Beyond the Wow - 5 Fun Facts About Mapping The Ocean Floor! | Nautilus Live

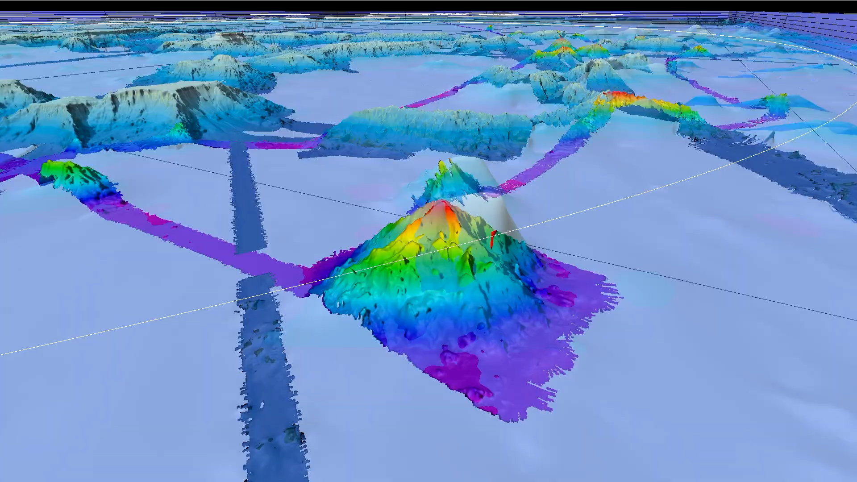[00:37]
Did you know there are entire mountain ranges underwater? It's easy to look at the ocean and lose perspective of how much terrain there is hidden in the depths.
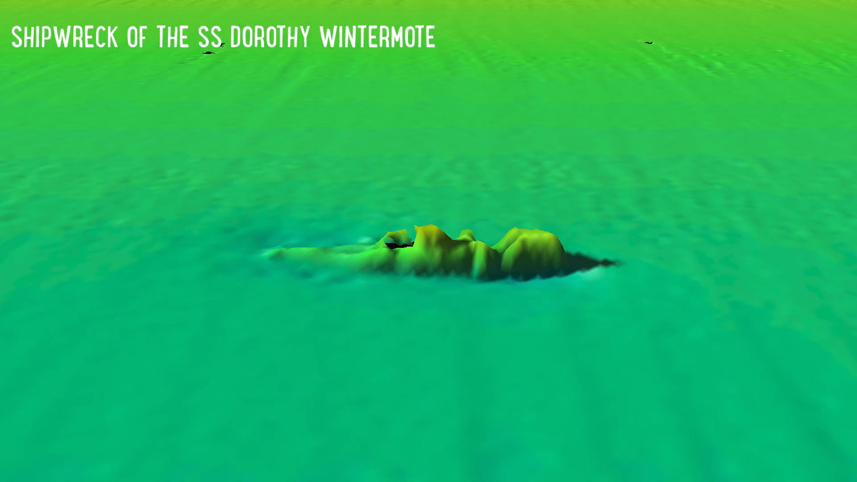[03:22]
with the traditional seafloor features such as seamounts and trenches.
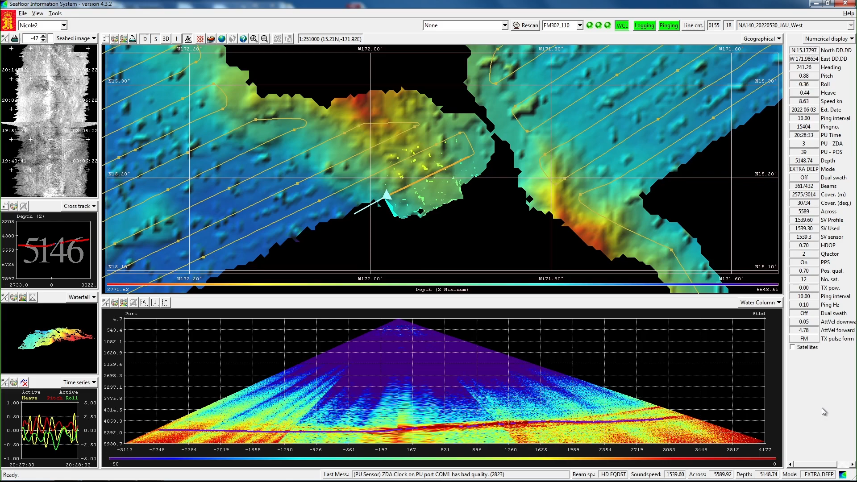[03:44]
Mapping researchers listen not only to the time it takes for the ping to return to the ship, but how loud the ping returns.
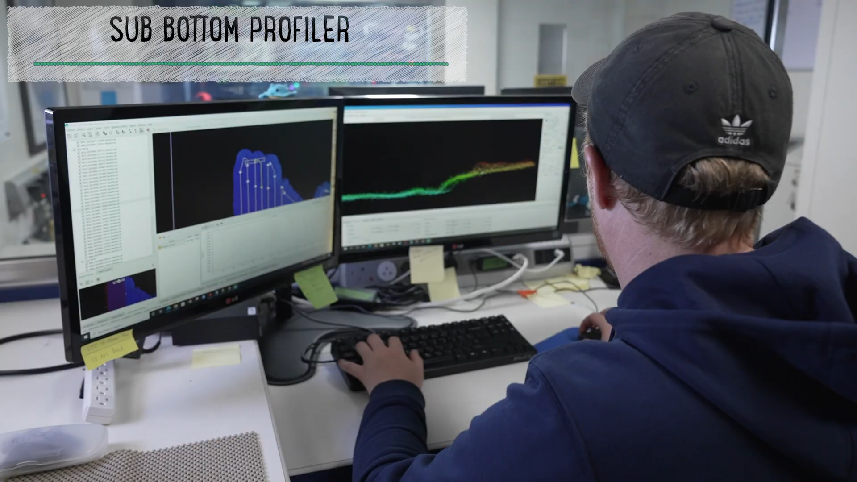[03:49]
The strength of a returning ping is called backscatter.
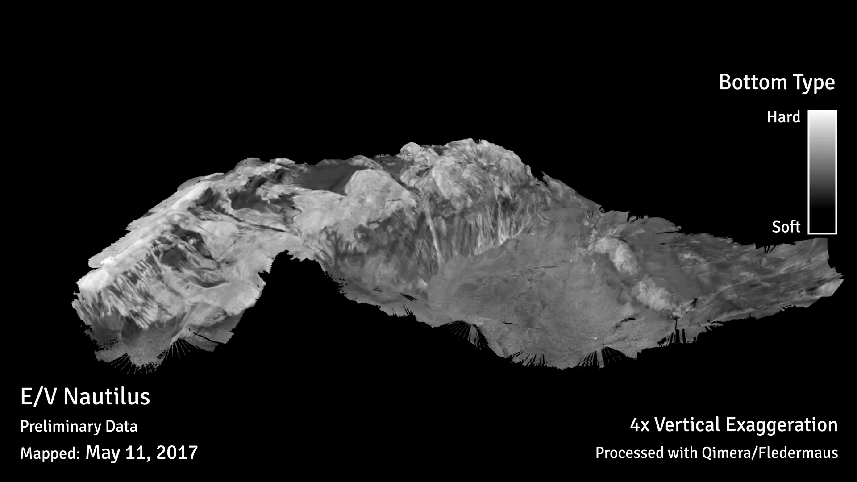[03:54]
Areas of hard seafloor, such as lava rock, will have a strong backscatter,
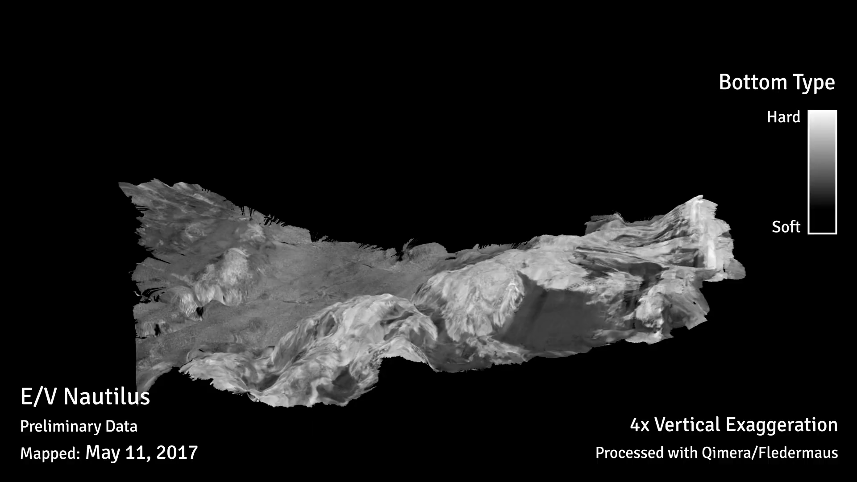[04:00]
while areas of softer seafloor, like mud, will have a softer or less intense backscatter. Astonishingly, we even can detect plumes of bubbles rising from
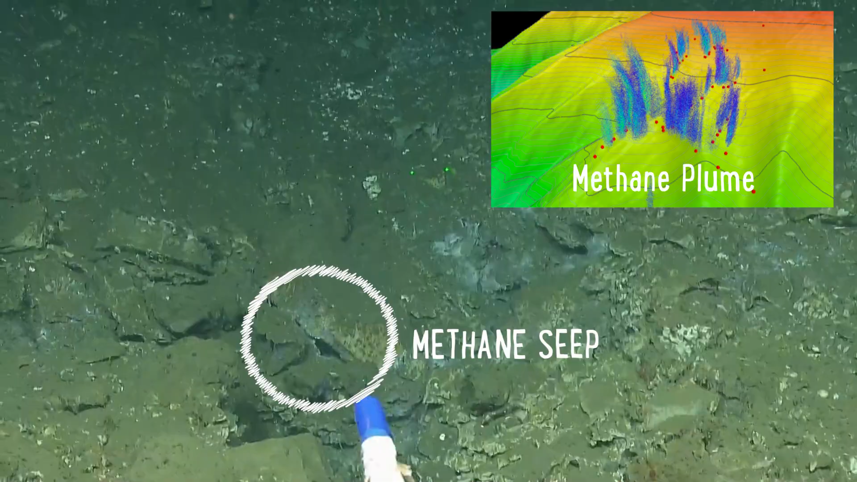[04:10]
the seafloor that indicate methane gas seats.